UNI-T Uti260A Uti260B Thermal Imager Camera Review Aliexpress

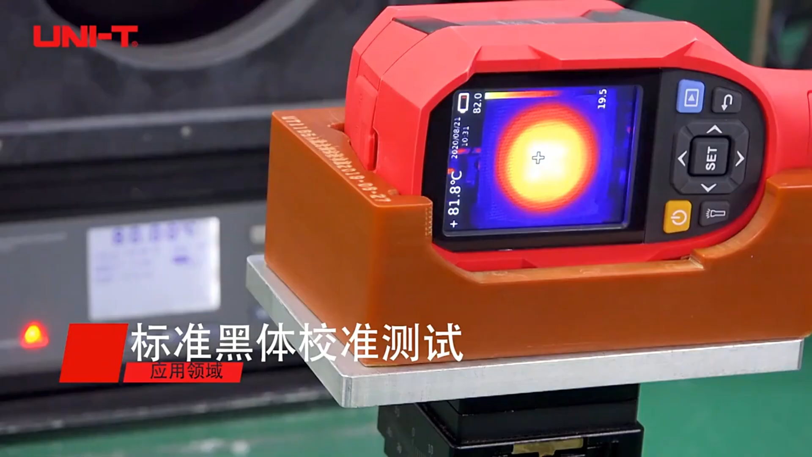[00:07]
The UNI-T UDI-260A and UDI-260B thermal imager cameras represent advanced tools for precise thermal measurements and industrial inspections,
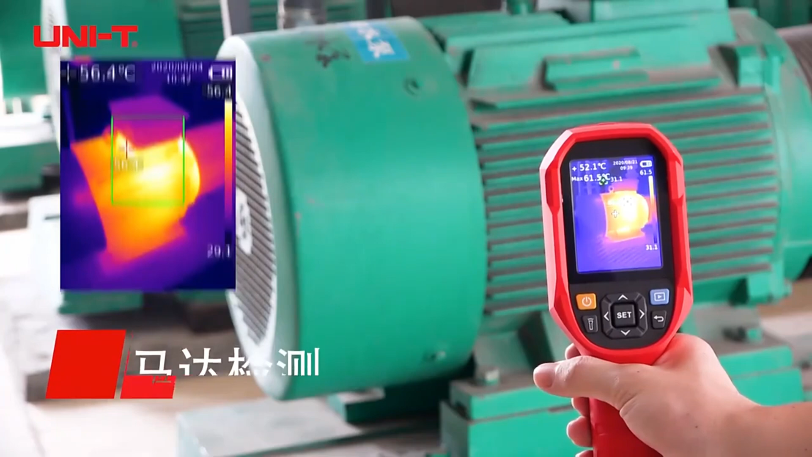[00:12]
available on AliExpress. These handheld thermal cameras are designed to deliver high-resolution imaging with a 256x192 pixel resolution,
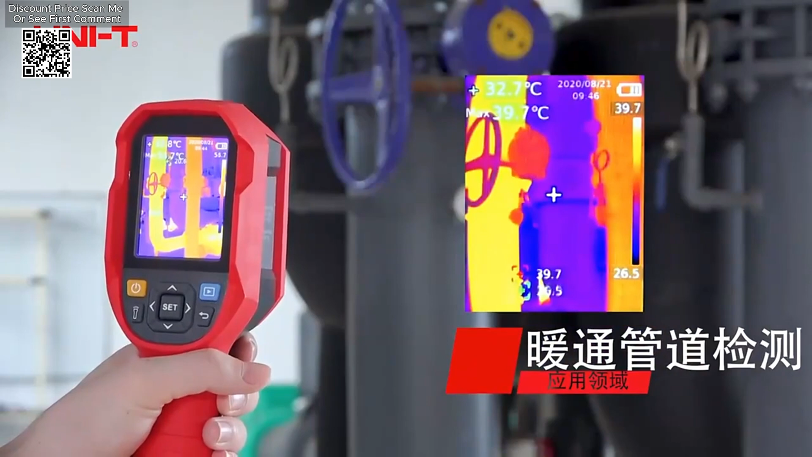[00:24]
On screen: spot 32.7°C, max 39.7°C
ensuring that users can capture detailed and accurate thermal images for effective temperature analysis. One of the key features of the UNI-T UDI-260A and UDI-260B is their extended temperature range,
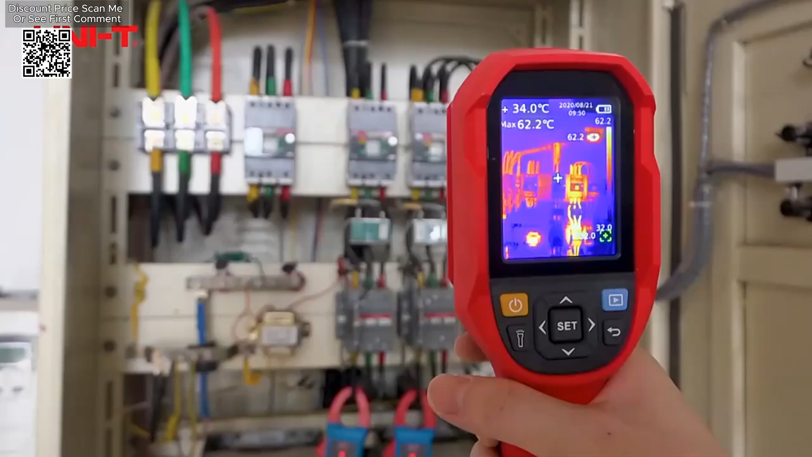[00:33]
On screen: spot 34.0°C, max 62.2°C
which spans from minus 20 degrees Celsius to 550 degrees Celsius.
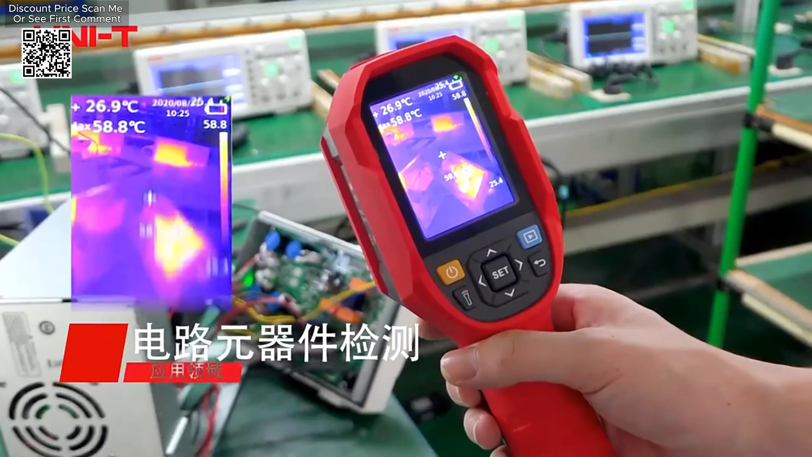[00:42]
On screen: spot 26.9°C, max 58.8°C
This broad range makes them suitable for a wide variety of industrial applications, from routine maintenance to complex diagnostics.
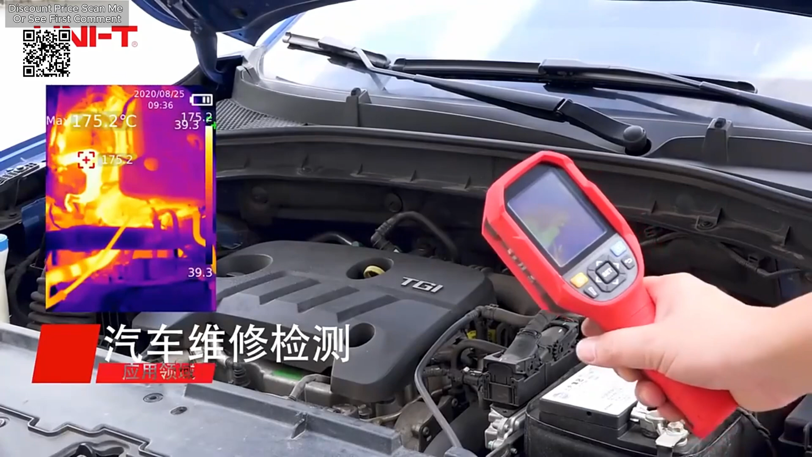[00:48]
On screen: max 175.2°C
The portability and lightweight design of these cameras further enhance their practicality,
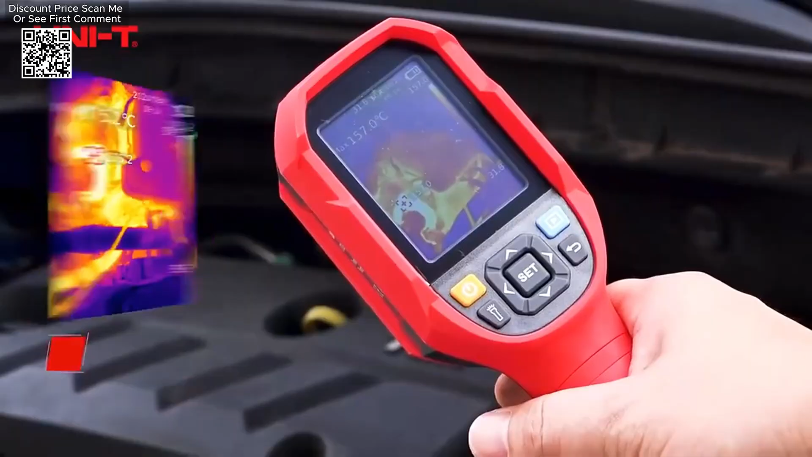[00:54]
allowing for easy transportation and use during on-site inspections.
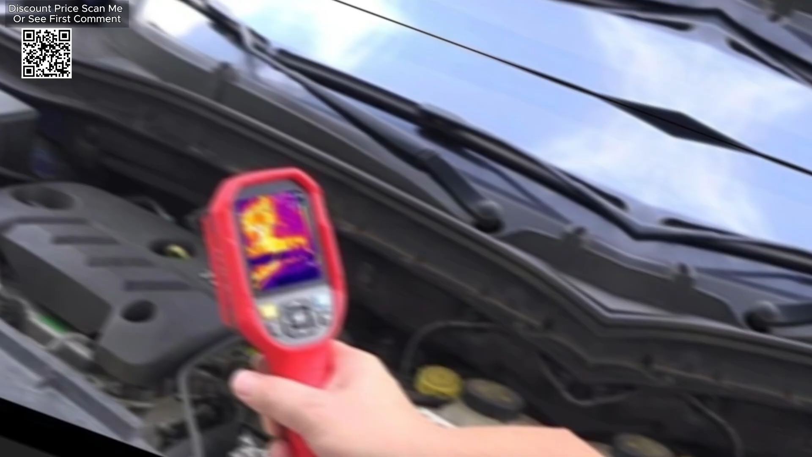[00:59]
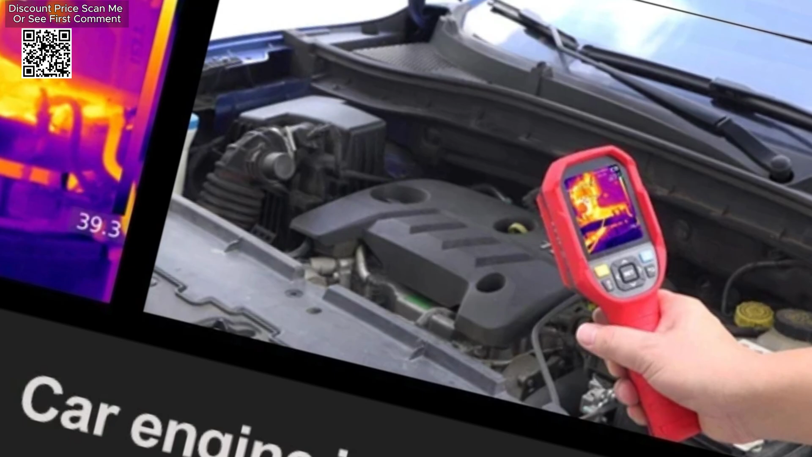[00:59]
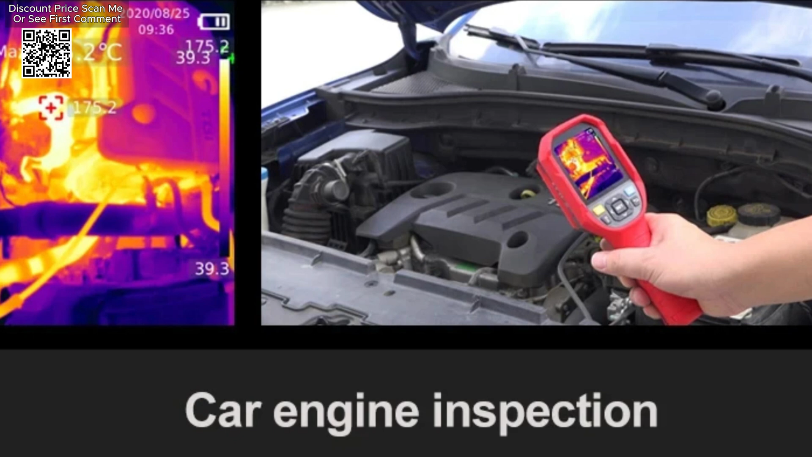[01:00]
Additionally, the camera features a high-brightness illuminator and utilizes a new generation of sensor modules to provide excellent infrared resolution and a rich color palette.
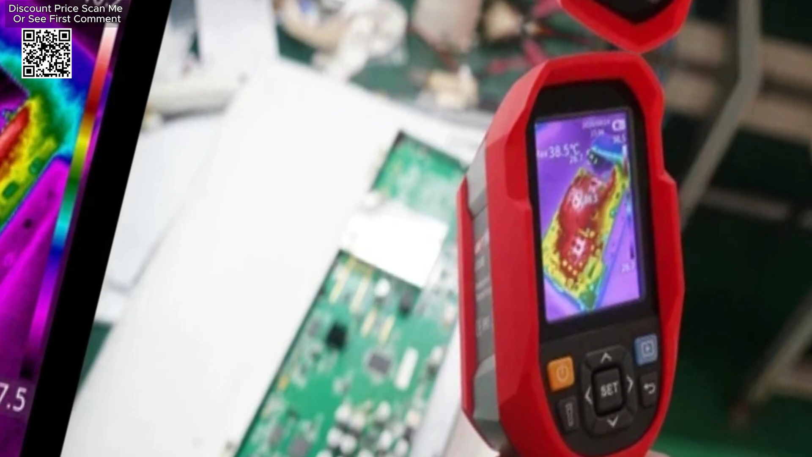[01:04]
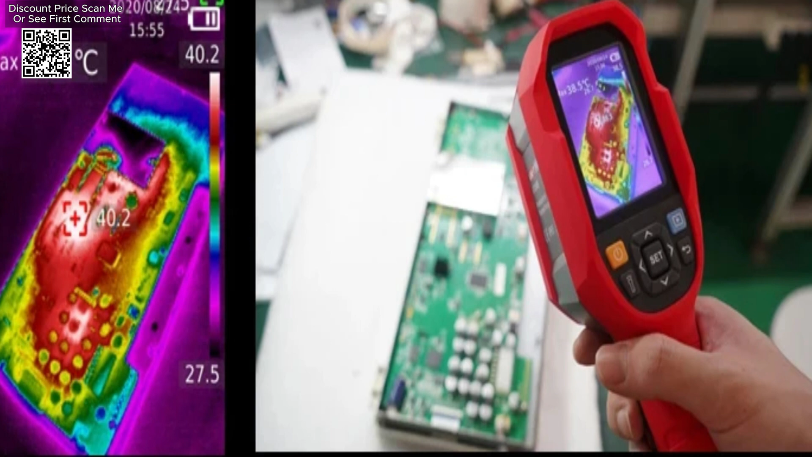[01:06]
On screen: scale bottom 27.5°C
This functionality supports various imaging modes, enabling users to adapt the camera to different scenarios.
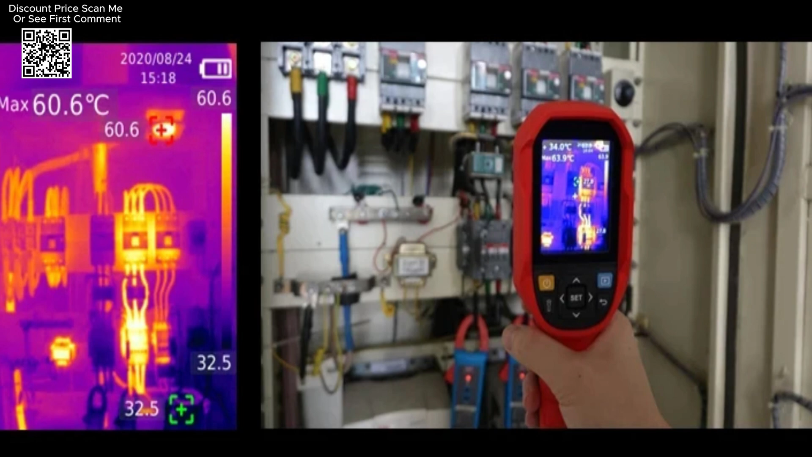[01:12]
On screen: max 60.6°C
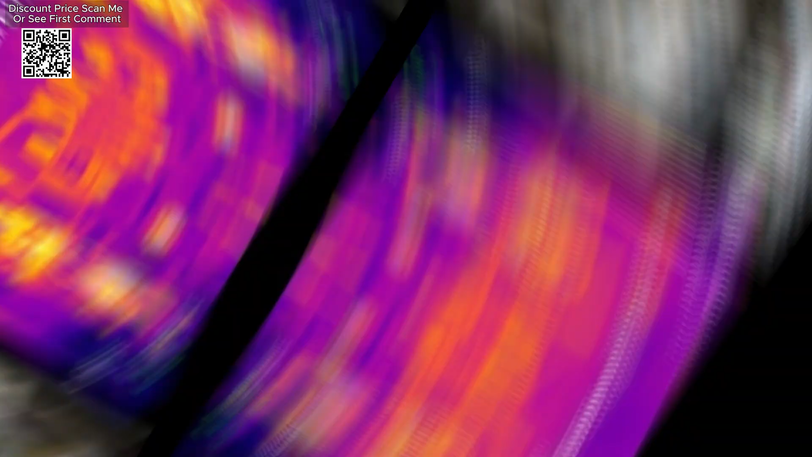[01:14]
Captured images can be stored on an SD card,
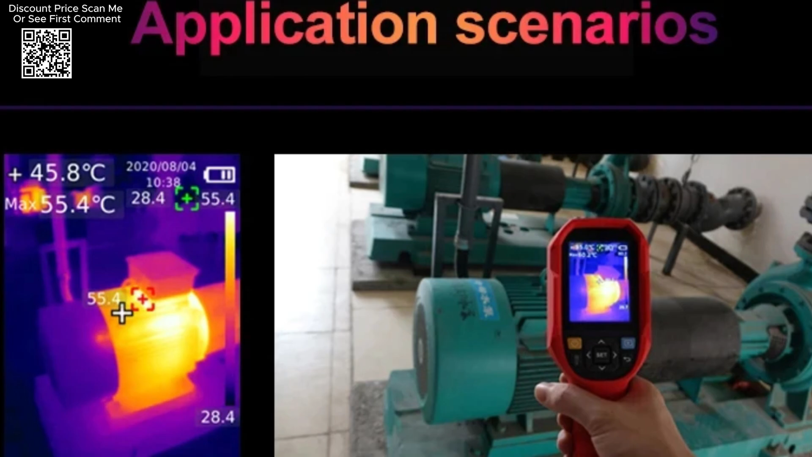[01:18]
On screen: spot 45.8°C, max 55.4°C
and the included PC software allows for image analysis, processing, and report generation.